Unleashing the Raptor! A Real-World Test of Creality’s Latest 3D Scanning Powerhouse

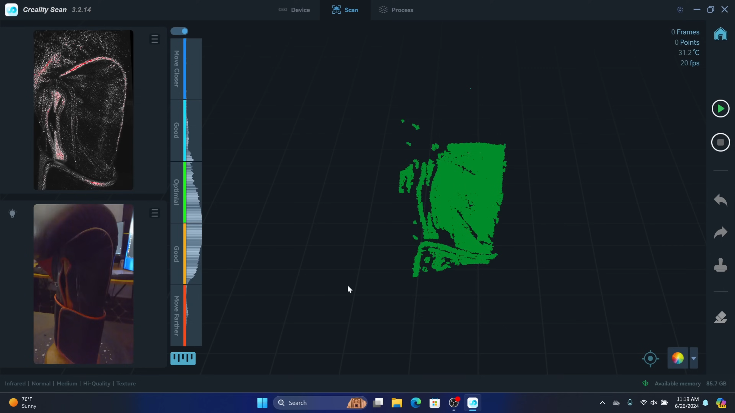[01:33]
hand side you can see that we have our temperature our frame rate and everything's looking pretty reactive there inside of our viewport.
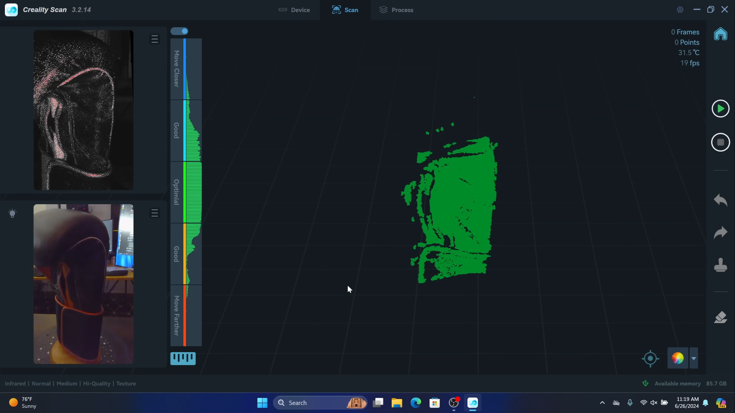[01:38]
Granted I have OVS running here as well so that's going to be pulling a little bit of
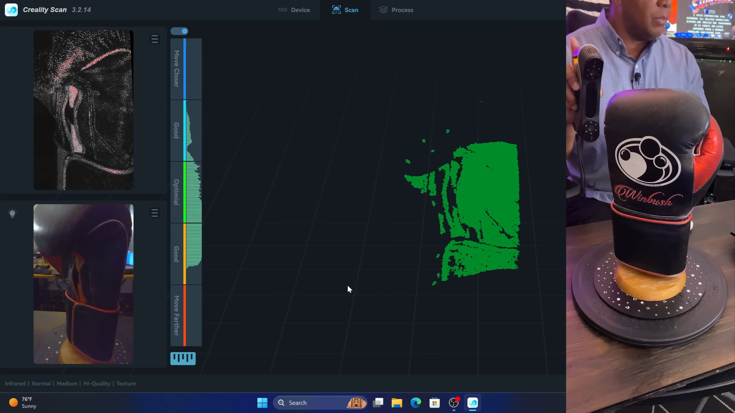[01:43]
power off there but the cool thing about this scanner is on the back hand side there's an actual play button so I don't have to worry about hitting the play button on the keyboard or the mouse or anything I just put
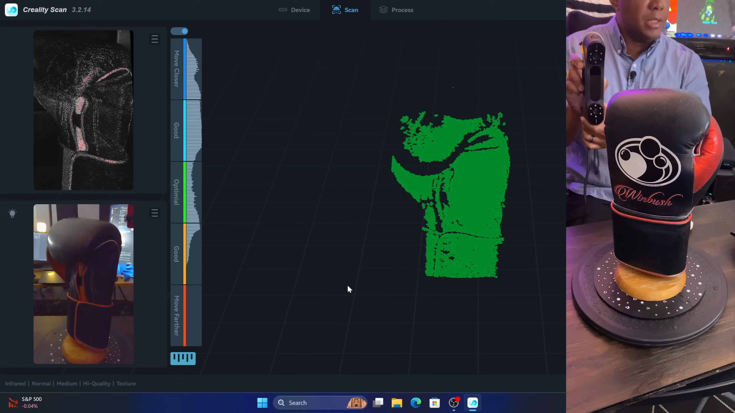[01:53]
it up to my scan here and I'm going to click on a button on the back of it and there we go so now I'm just going to slowly turn this on the turntable and you can see right there we're
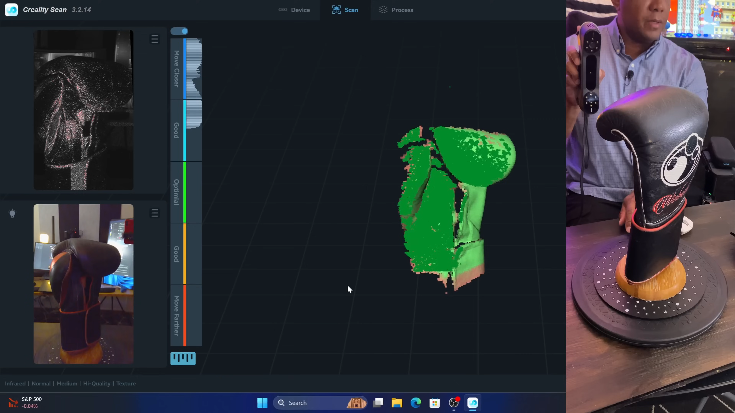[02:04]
actually getting really good results right there off the bat so I want to look on my left hand side
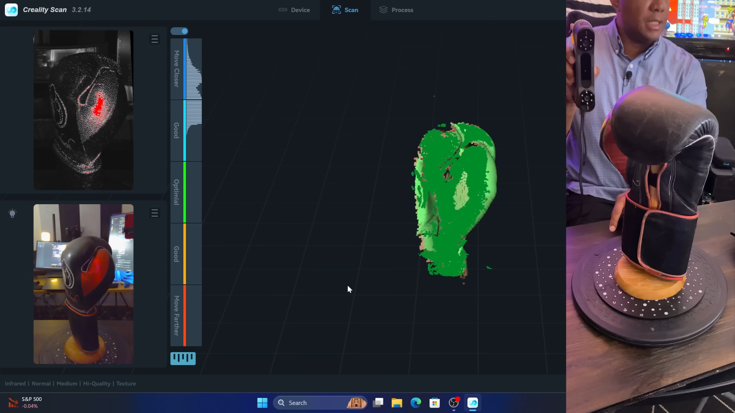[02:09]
just make sure I have my boxing glove in the viewport the entire time and as I'm slowly scrolling this around
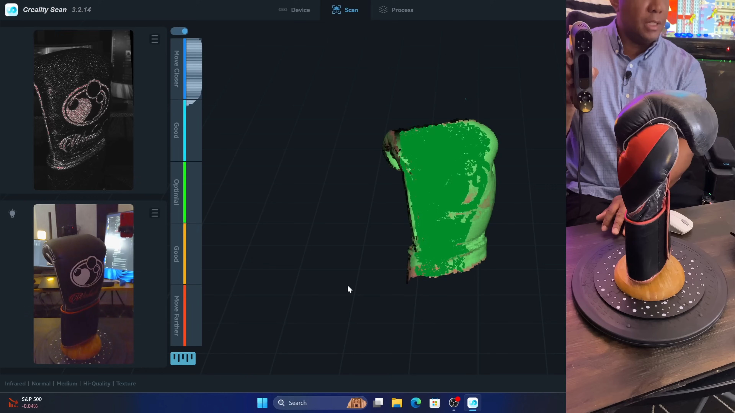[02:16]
you see that we're getting pretty good results on there.
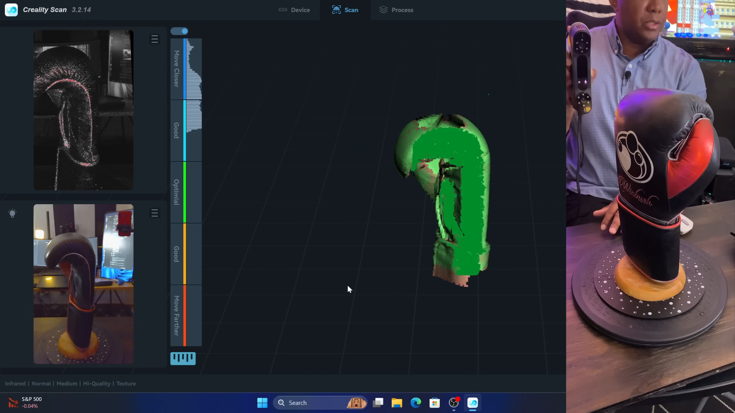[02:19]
Now you might notice that we're getting around 19 frames per second there on our scan and that's because I have OBS running at the same time if I didn't have OBS running I usually get a pretty good
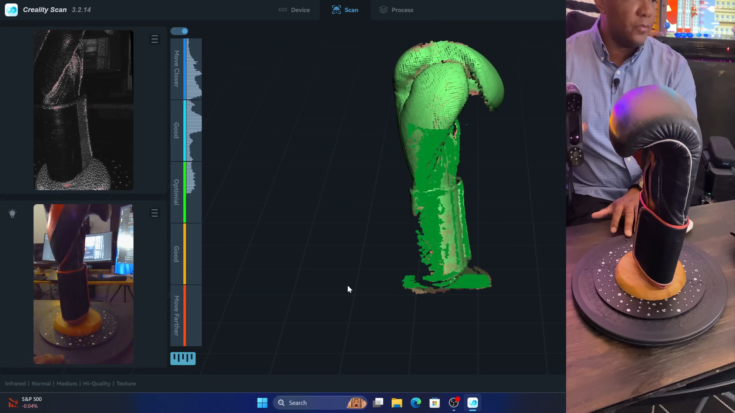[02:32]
frame rate around 45 frames per second but it doesn't seem to matter in this case we're still getting a
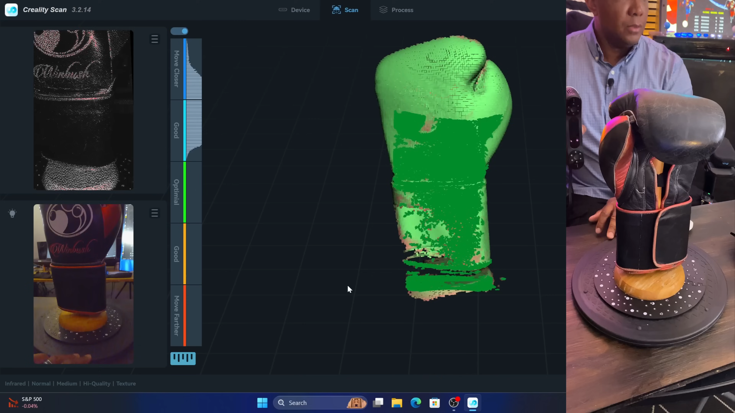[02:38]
pretty good scan there so I'm just going to keep rotating this around I want to make sure to get the bottom of my glove there really good results in here.
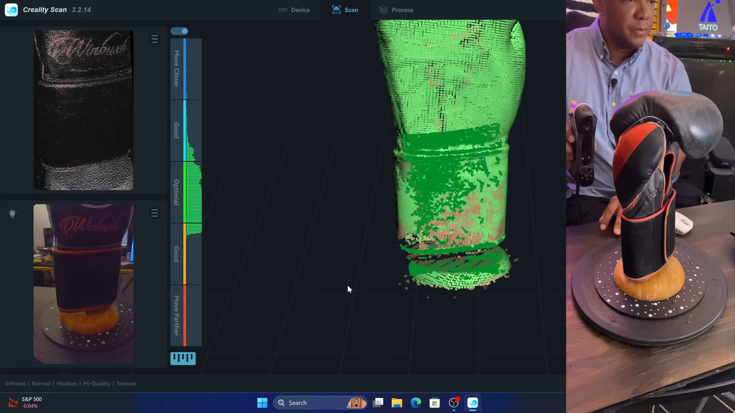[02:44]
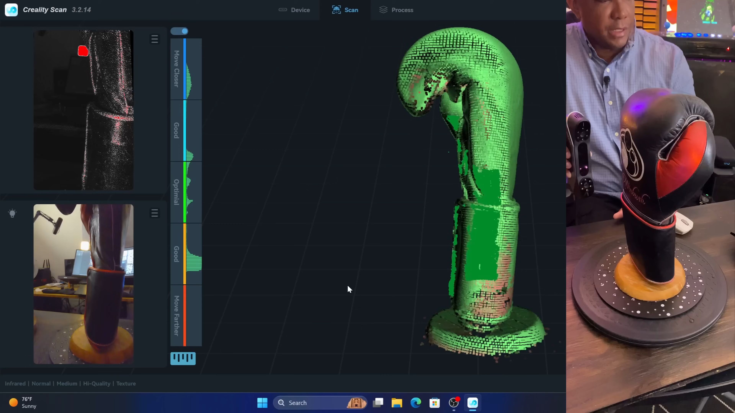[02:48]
So I think for the case of this tutorial I'm going to stick with this scan right here so I'm going to hit the play button on the back
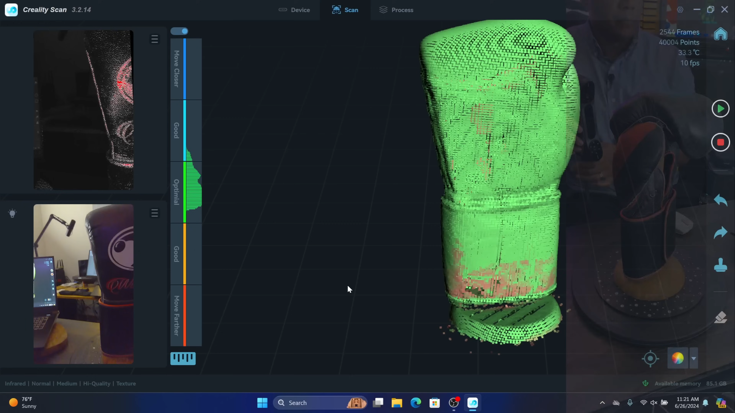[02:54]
and once you're done with that I'm going to set this down then if I come over here I'm going to hit the stop button where it says complete scan select this and hit yes.